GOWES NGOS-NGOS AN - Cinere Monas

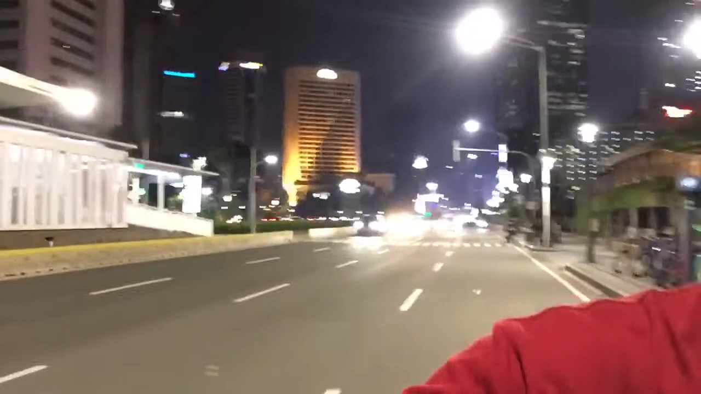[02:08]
Oke, sahabat sepeda, lanjut lagi menuju Monas.
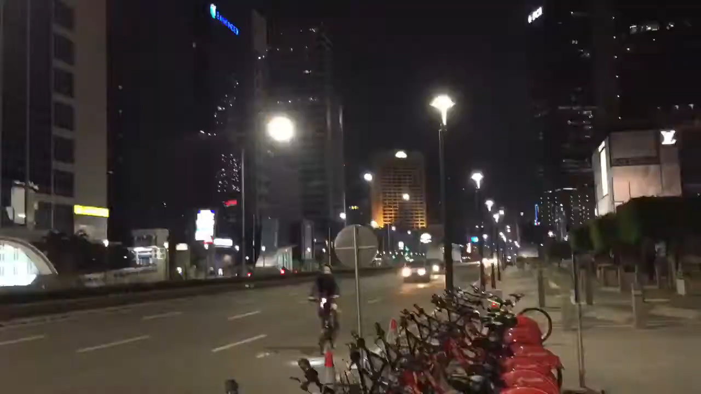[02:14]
Di sini banyak sepeda di jalanan. Mengingatkanku di Perancis, tempatnya di kota Paris.
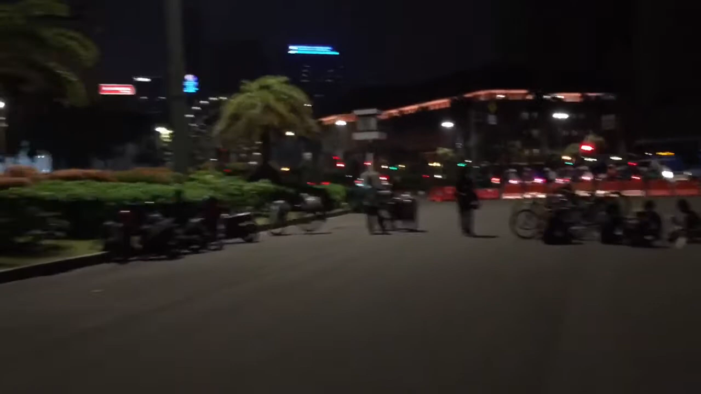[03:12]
Banyak sekali yang sedang nongkrong naik sepeda.